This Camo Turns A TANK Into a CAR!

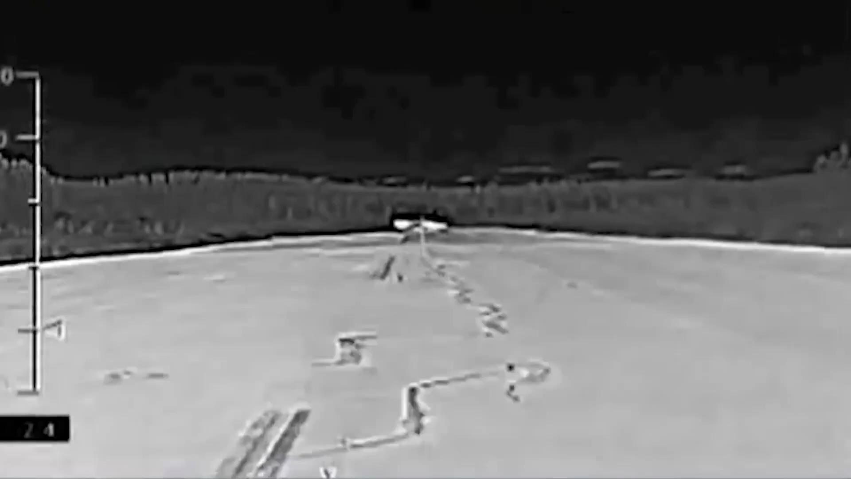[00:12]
making them undetectable to infrared night vision sensors.
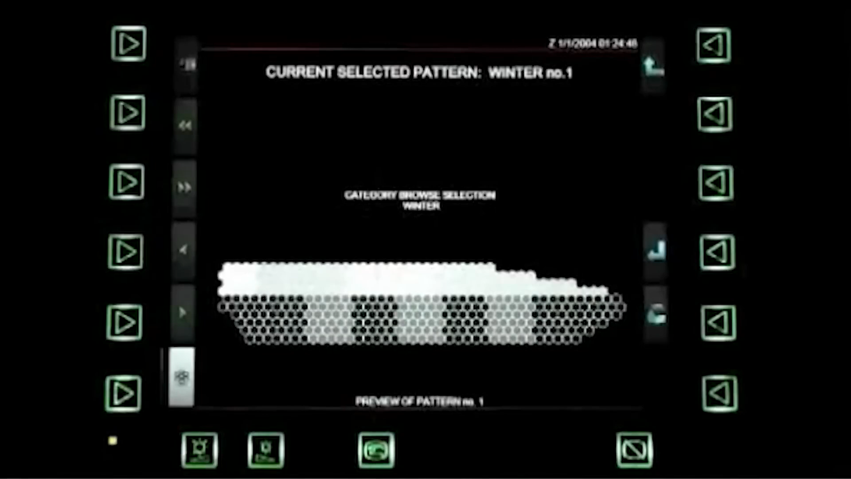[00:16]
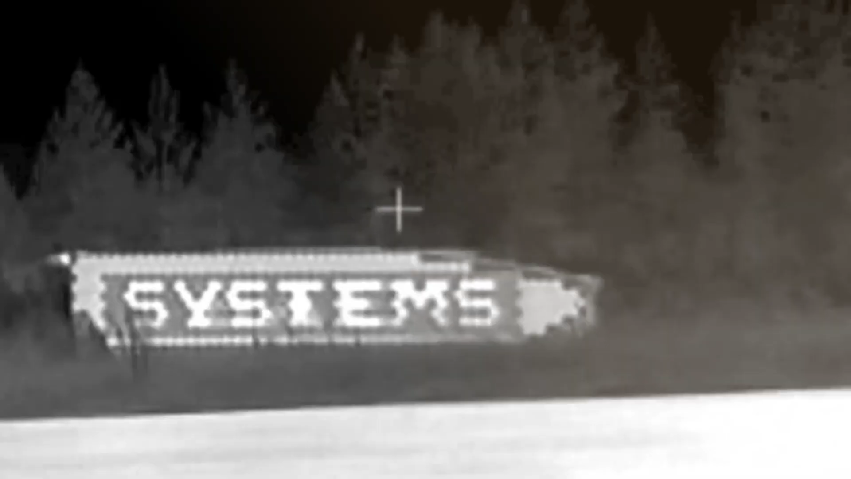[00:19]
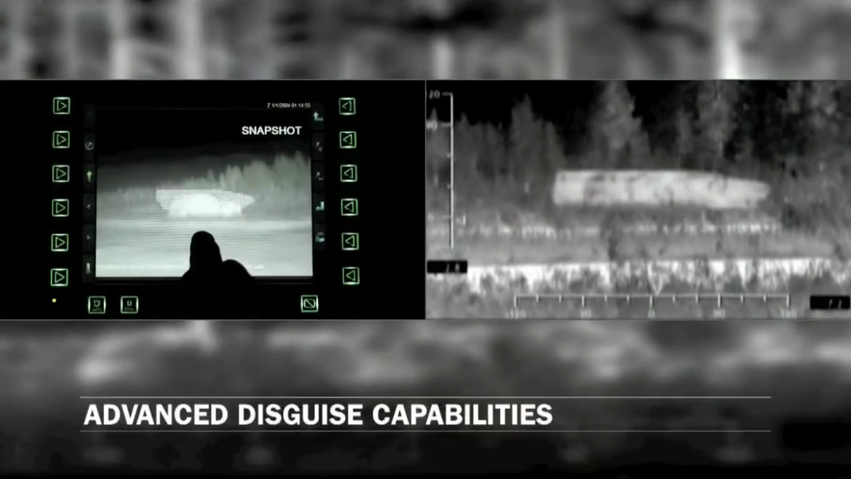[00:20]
Remarkable footage shows this technology in action as a
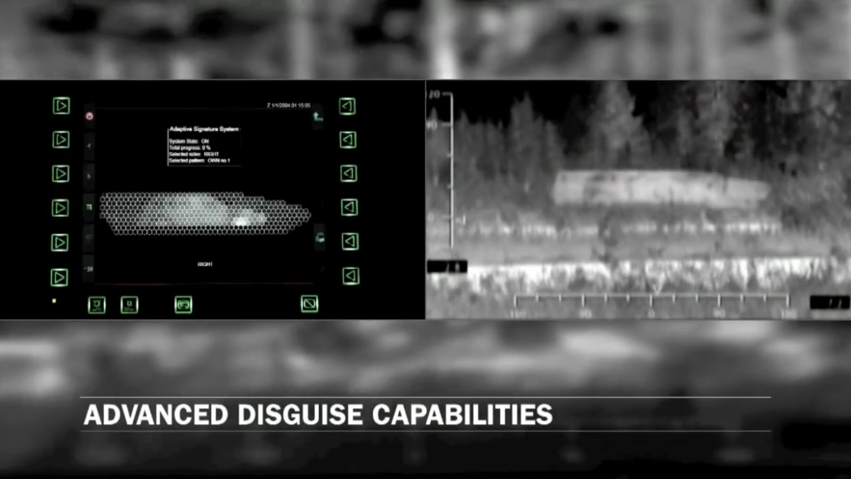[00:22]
thermal camera methodically tracks an armored truck through a deep jungle.
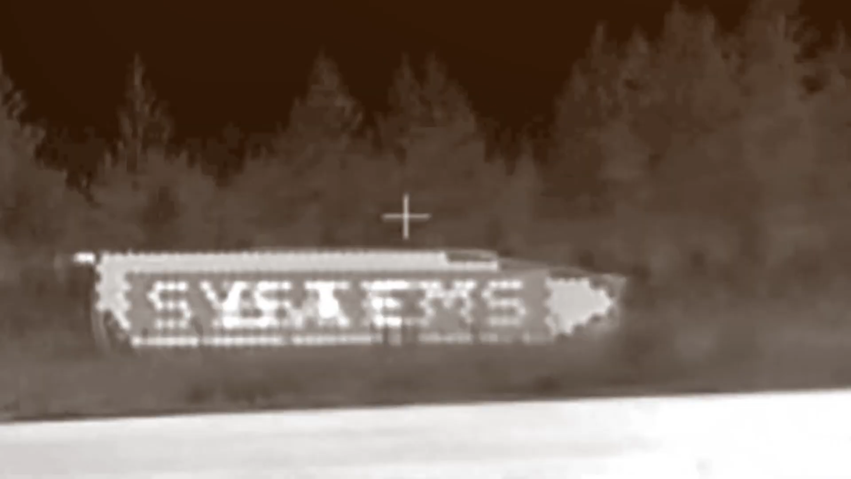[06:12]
This patented infrared cloaking technology was
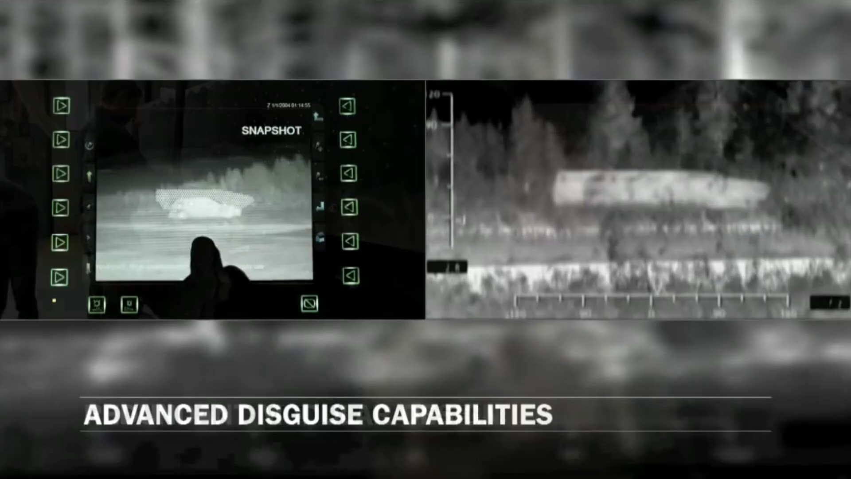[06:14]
conceived to blend in with the temperature of a specific location or mimic the infrared signature of other objects
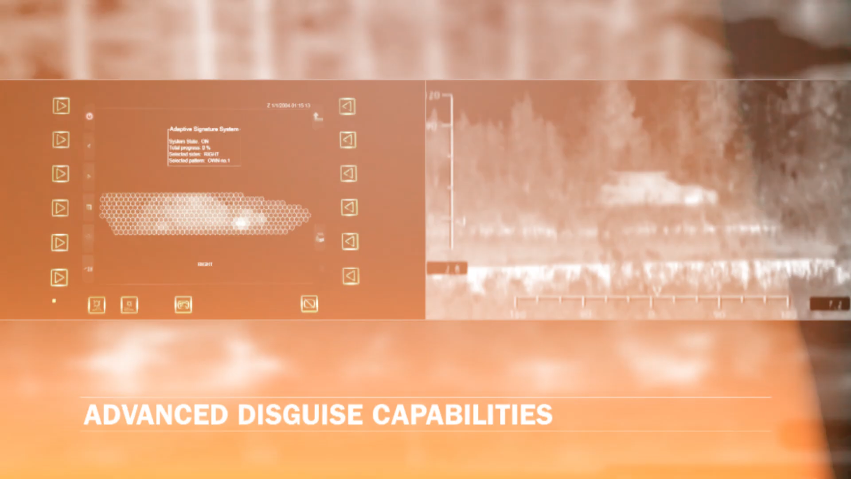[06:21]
such as small vehicles or more oversized objects such as tanks.
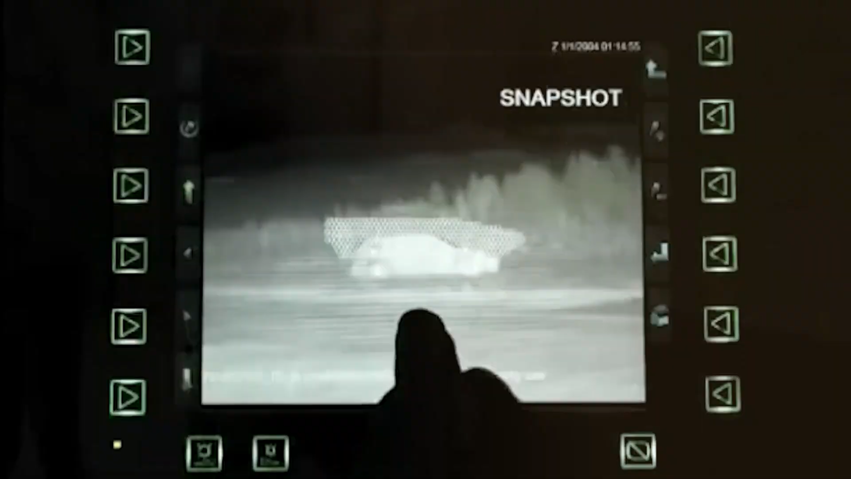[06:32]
Footage taken by the company in April of 2011 during the DSEI exhibition in London shows a
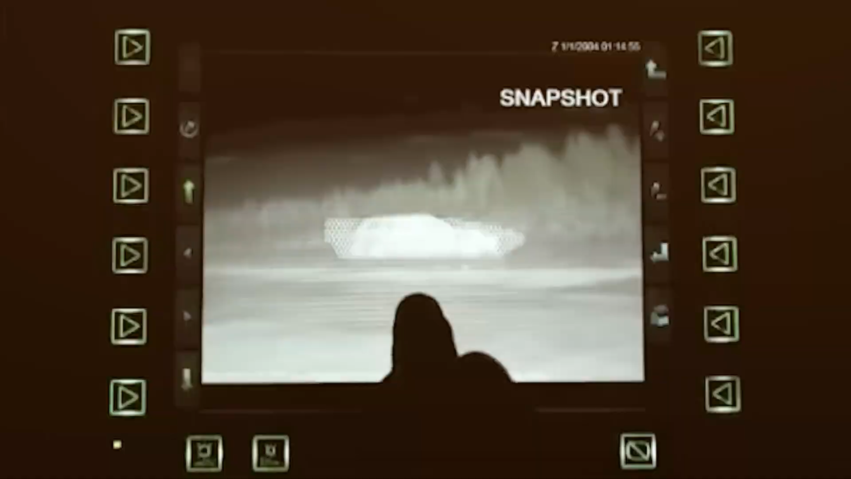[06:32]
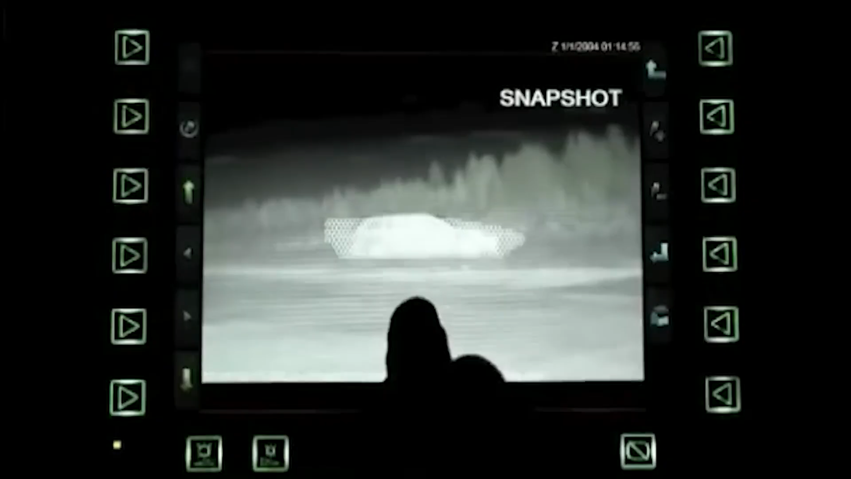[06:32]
Swedish CV90 light tank going through forest landscape and accompanied by another vehicle.
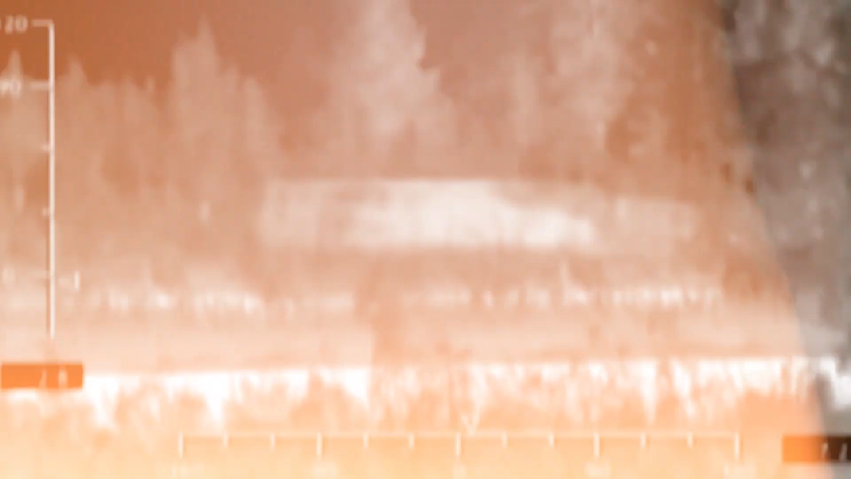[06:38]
The video is captured through thermal camera lens closely following the tank.
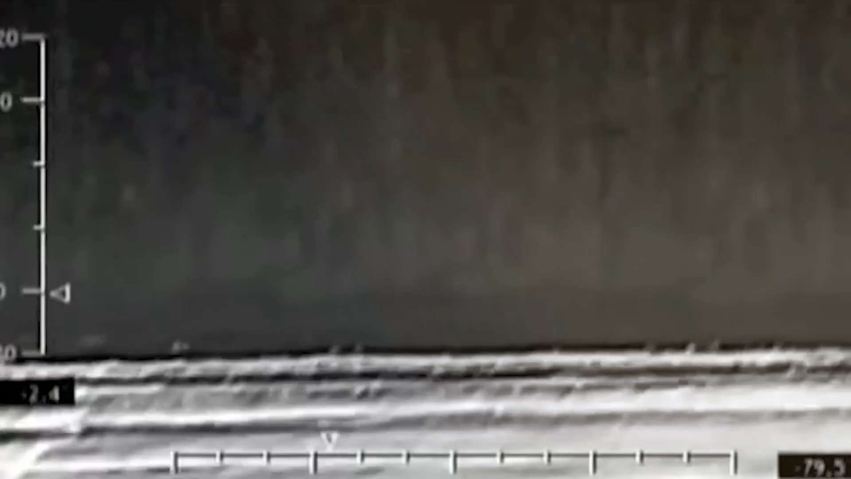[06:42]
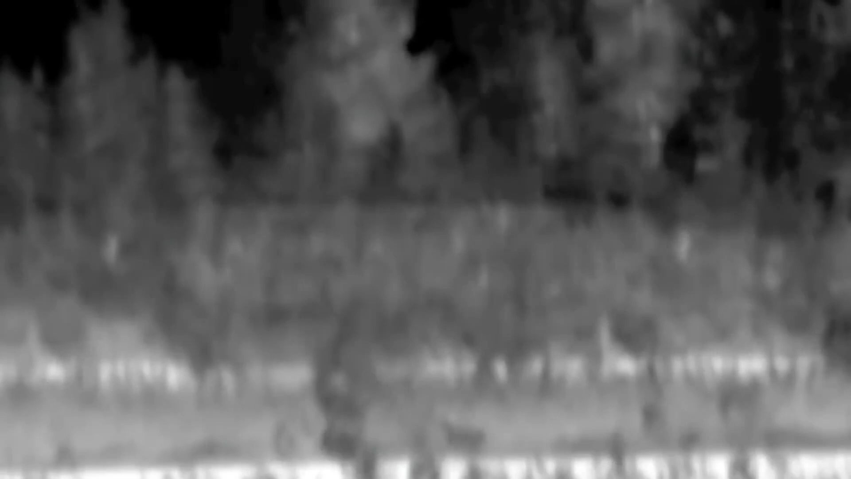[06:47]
Its infrared signature vanishes in a matter of seconds.